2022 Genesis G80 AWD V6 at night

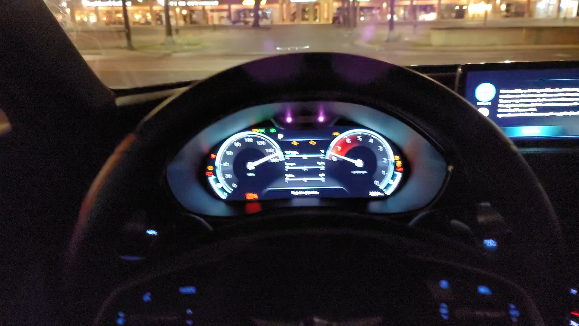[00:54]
Obviously we have a 3D display which in person I can see but I can't see on camera.
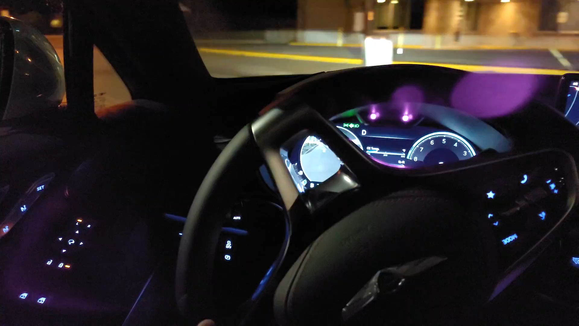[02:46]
So we will do it actually we'll do it right here.
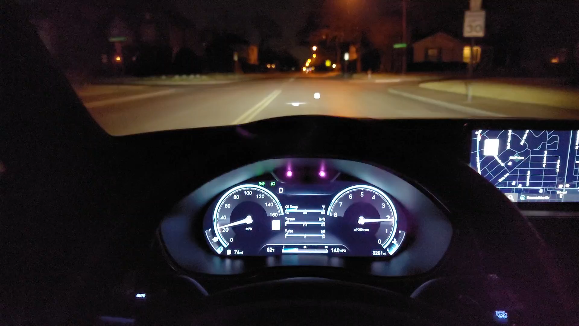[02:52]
So I'm already in the left side of the street of the lane.
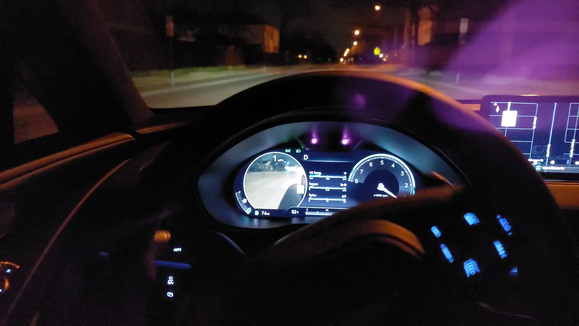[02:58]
I'm gonna crank it all the way left and will we make it? Oh yeah we'll make it.
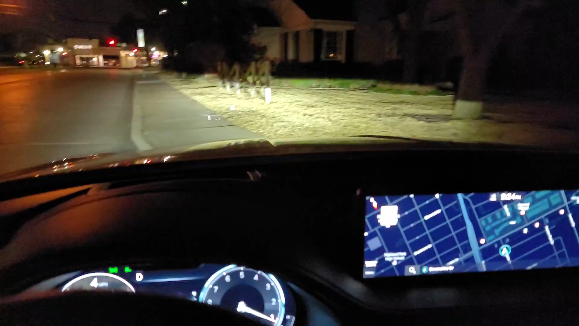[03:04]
Boom. Boom. That's how tight this thing turns.
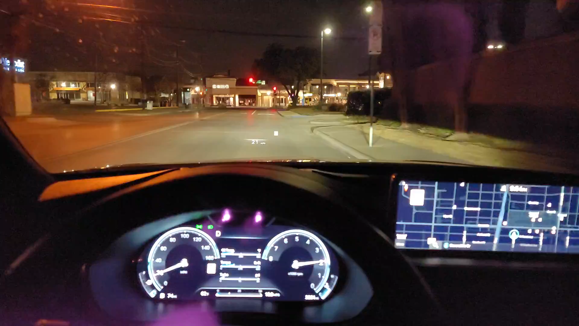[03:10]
If you're a German vehicle enthusiast you'll think oh that's not that much but this is also all-wheel drive.
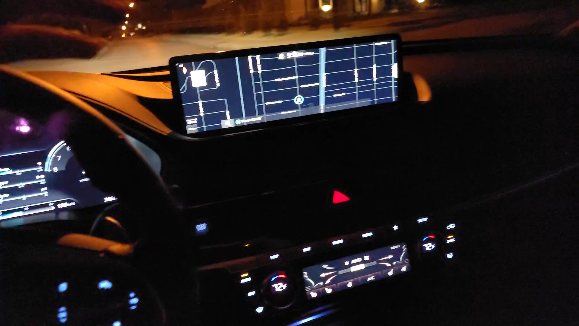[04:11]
So we have a great large navigation system screen and we have a home screen
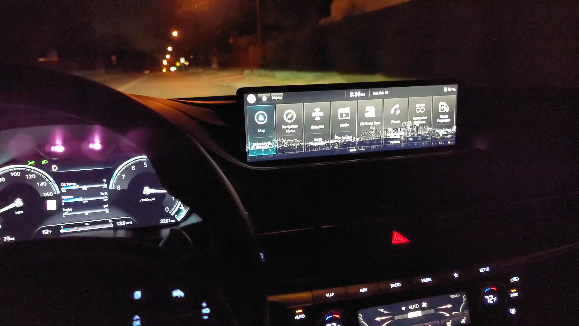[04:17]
on here and we have a second home screen that shows pertinent data which has weather on the left,
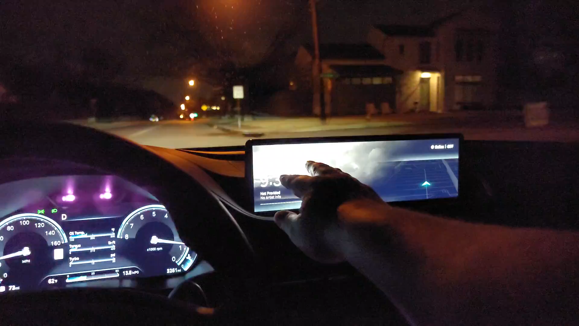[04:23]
time obviously, and the map. And we can go into different features using these buttons down here.
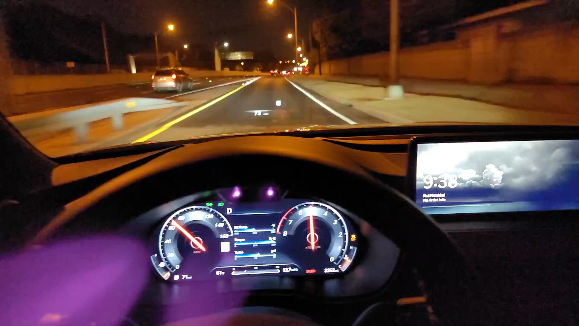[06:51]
All right I gotta merge carefully here. Fall carefully off the cliff. Power. Go. You'll see the camera there from when we change lanes. This thing is just brutal. I love it. I love it. Is Genesis my kind of car? Uh not personally but I still think that you should put this on your shopping list because it's just got so much substance and style.